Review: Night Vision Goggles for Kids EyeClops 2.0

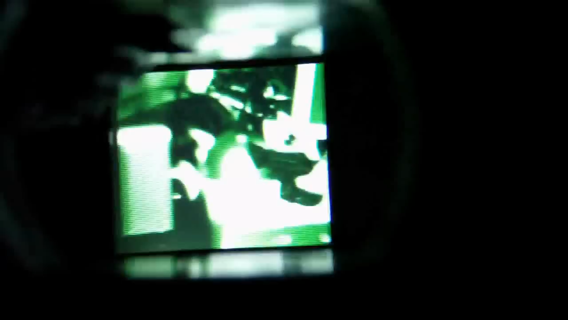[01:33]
We've got the computer on, got some basic computer lights. Let's look away. Here's what you can see, just about what I can see too, in this room.
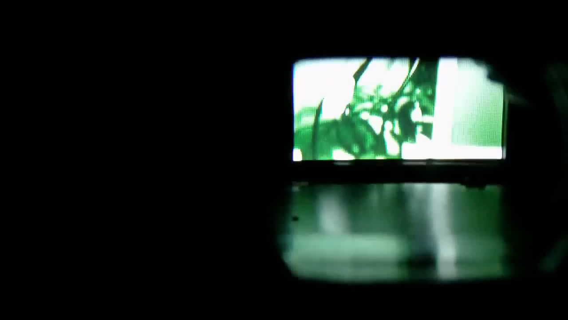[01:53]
We're going to actually use the zoom on the camera so you can see a little bit better what we're seeing here, and then no night vision, and night vision. And we'll switch from green to black and white. We actually prefer the black and white enhancement.